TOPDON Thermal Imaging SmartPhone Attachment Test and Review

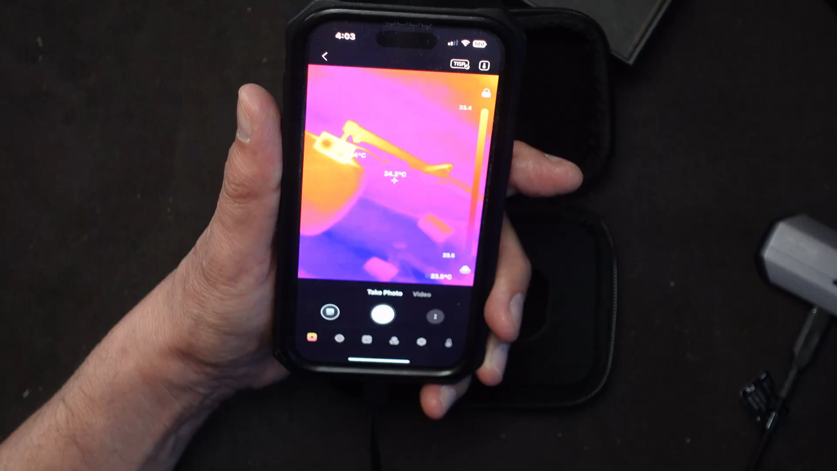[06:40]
And here we go. I answered a couple little questions on it. I didn't give it full access to my photo directory.
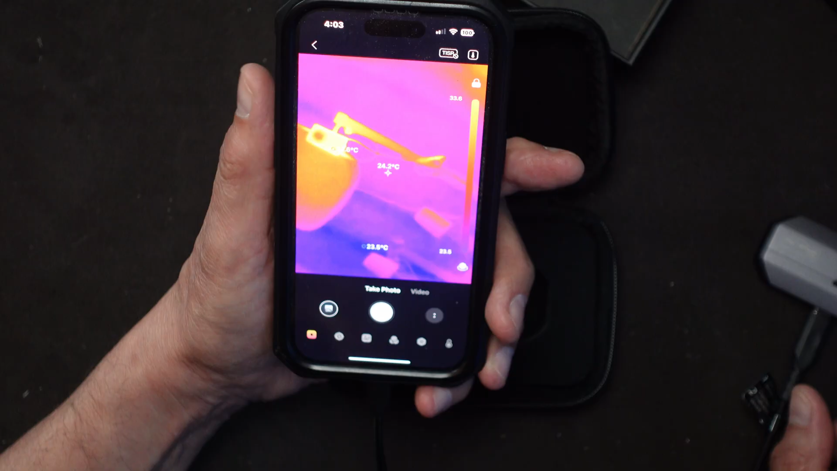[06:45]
Just limited access. But here it is right now and as I move it around you can see the camera right there in the center.
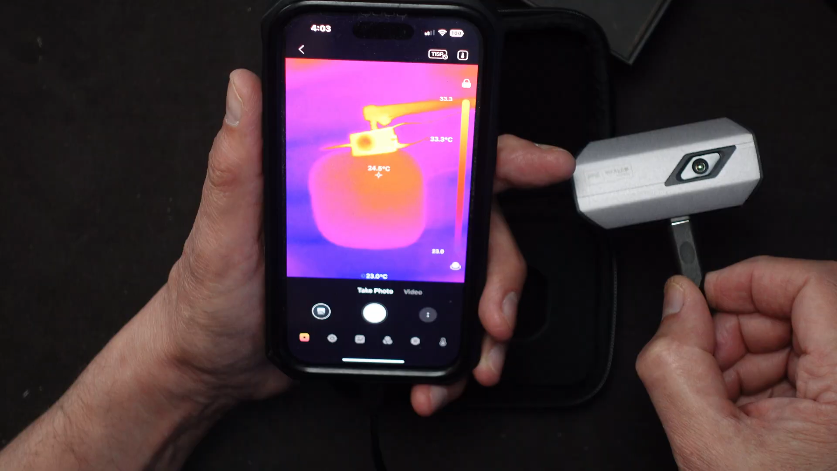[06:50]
It's showing what the temperature is. 26 degrees centigrade. 25 but the camera itself is 26. If I go closer to it it might get hotter. I'm not sure. No it didn't go. It didn't really go higher. But it's showing the hot spot and everything else.
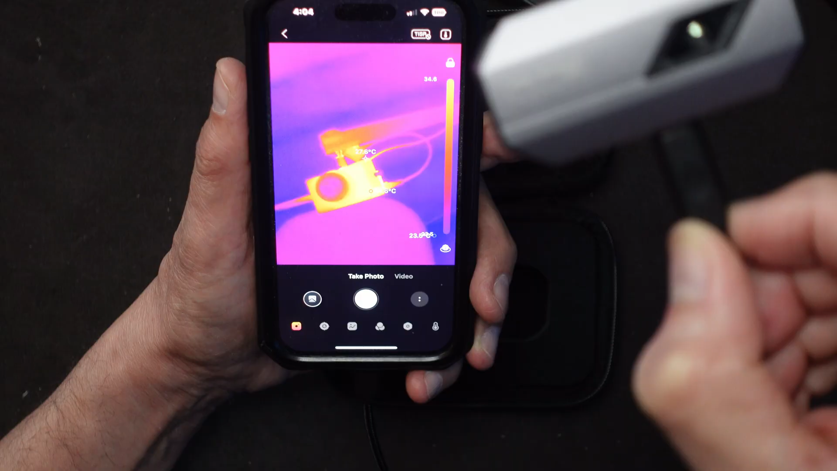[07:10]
23.5. There's also a light back there. So I'm not sure exactly how much that's gonna show. So the light might be generating more power than that.
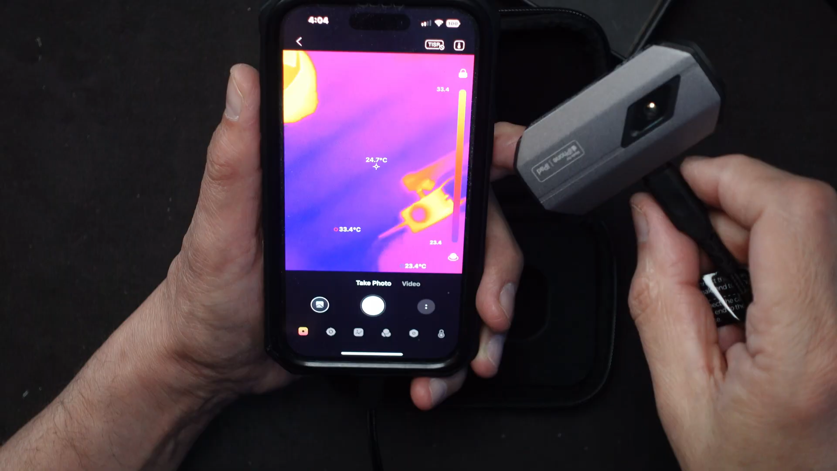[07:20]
On screen: spot 24.7°C
If I turn it around and let's say you know look at one of my electronic devices here.
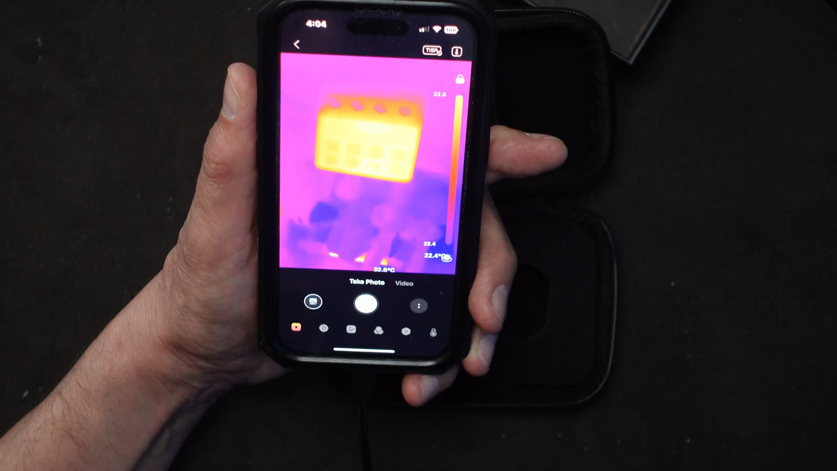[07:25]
This is my stream deck. You can see the buttons.
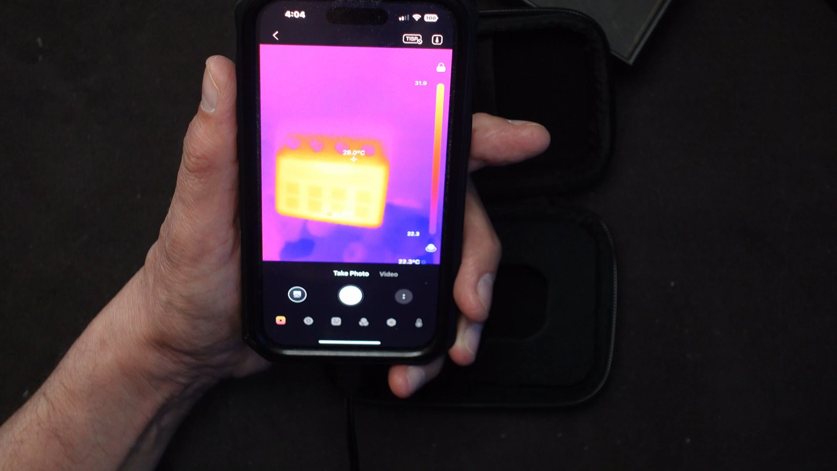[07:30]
It is active right now. So you can see that there's a hot plate there. I have it upside down too. That would that would be nice to to get it right.
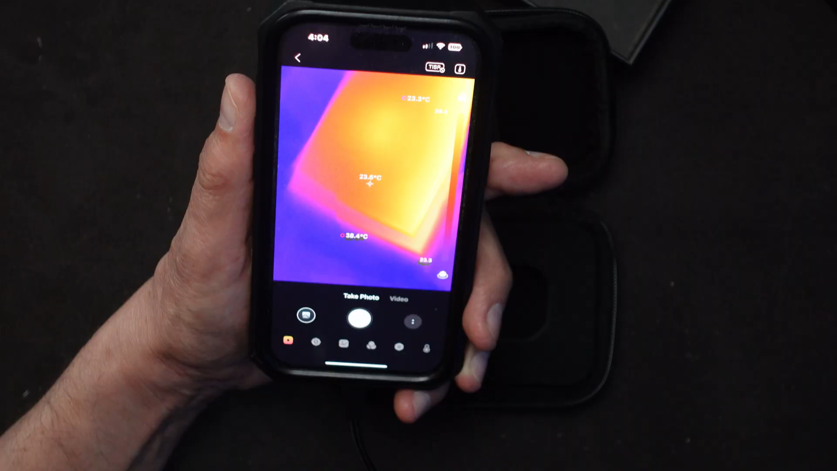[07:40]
There we go. That's more like it.
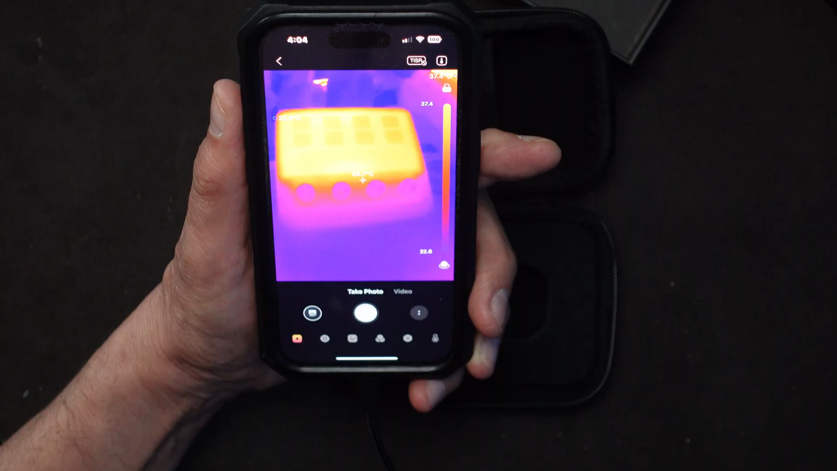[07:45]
So you have to if you put it on the extension like I have it now you'll have to make sure that you understand where the top is.
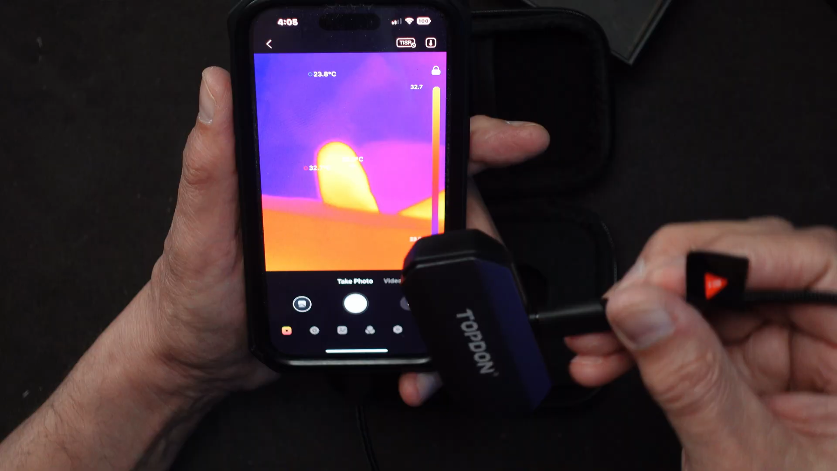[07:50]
It's where the connector is at. So there we go.
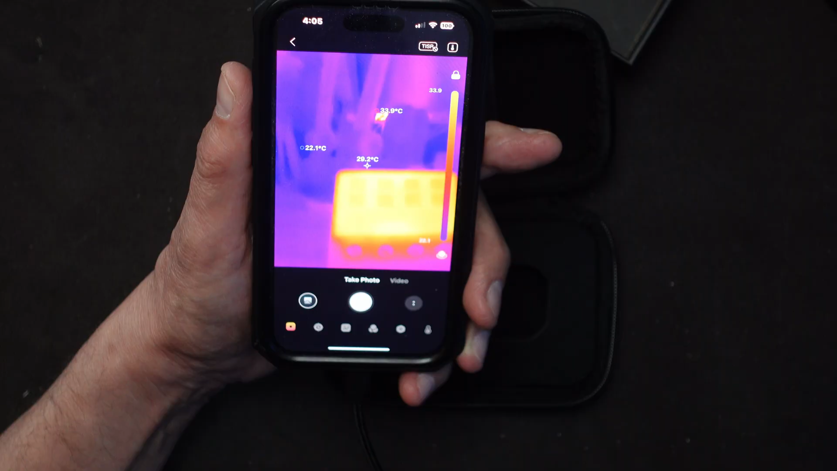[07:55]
On screen: spot 29.2°C, max 33.9°C, min 22.1°C
We can see the temperature is 29 degrees. So the uh the stream deck is hotter.
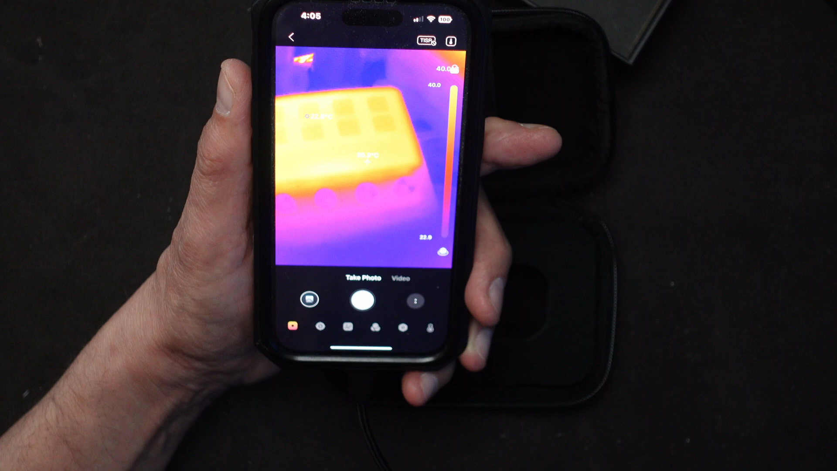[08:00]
Let me point it out to my main light over here. What do we got? That's not that bad. 22.3 is it? Yeah.
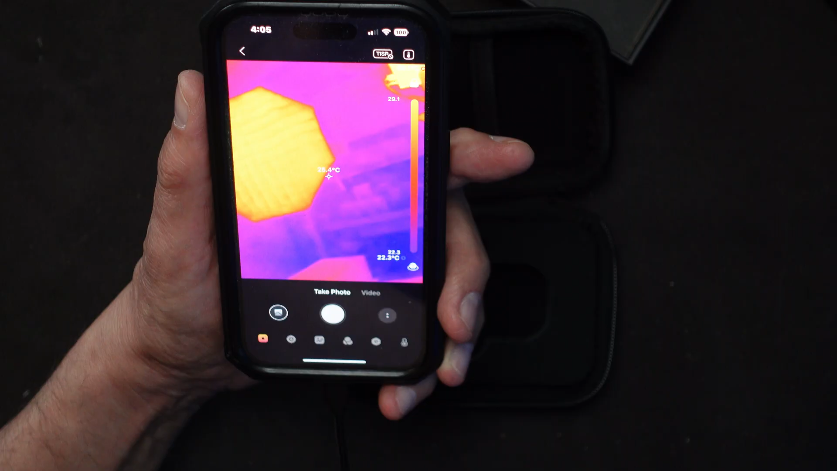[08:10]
It goes from 23 to 25 it looks like depending on where I put it on the light.
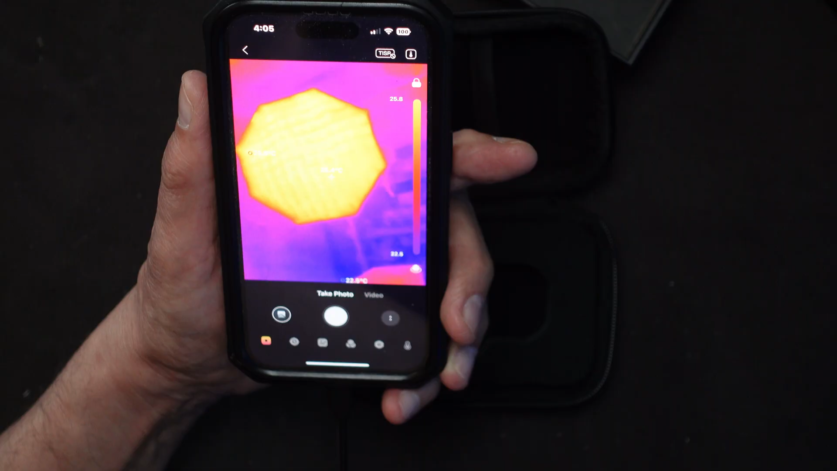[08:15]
Okay. If I go to my face what do I got?
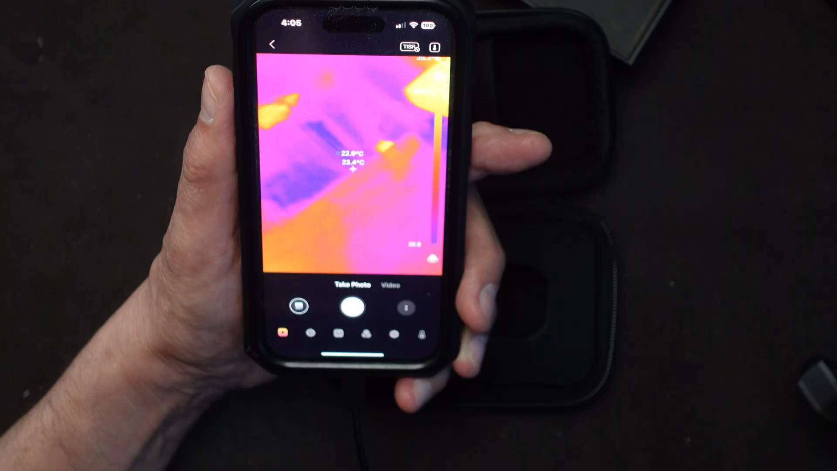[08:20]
Oh my goodness. I got a hot face.
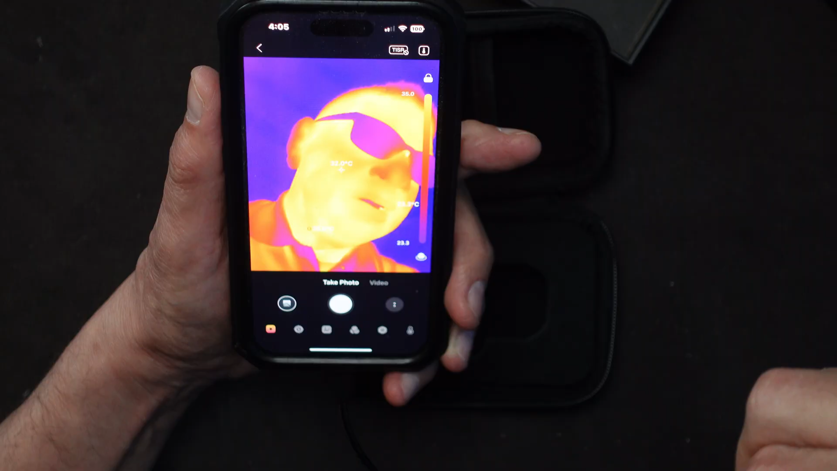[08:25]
I am 32 degrees centigrade. Oh my gosh.
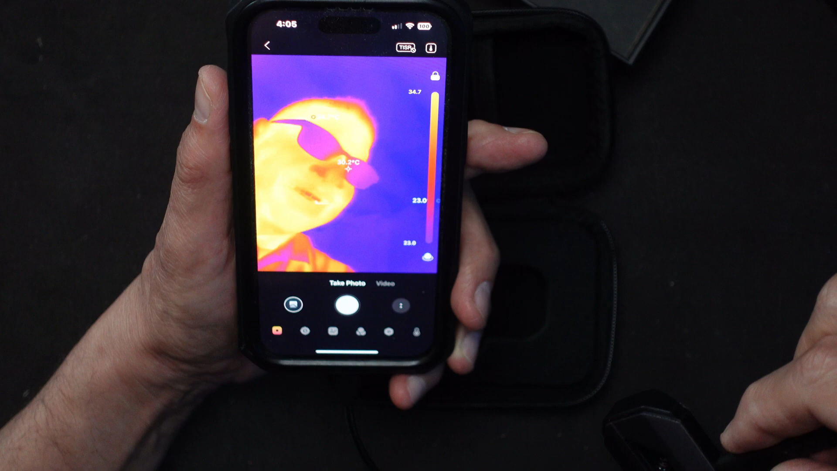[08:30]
The glasses are a little bit lighter. They put a little bit of uh blockage on it.
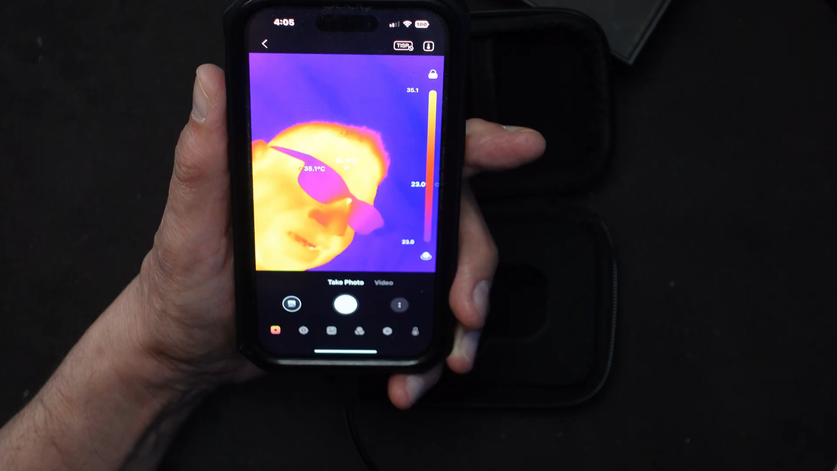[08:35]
But uh looks like some kind of monster in there or something. I don't know.